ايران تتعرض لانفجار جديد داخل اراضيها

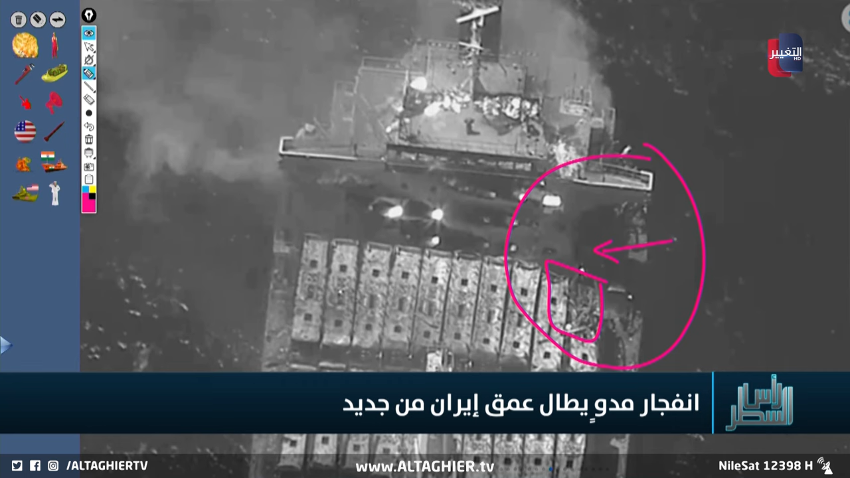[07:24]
الطاقم والبحارة الموجودين بهذه السفينة نقطة القيادة هنا تلاحظ الدخان هنا يتصاعد مما يرشح بأن هذا الصاروخ قد وصل إلى محرك هذه السفينة ولذلك تعطلت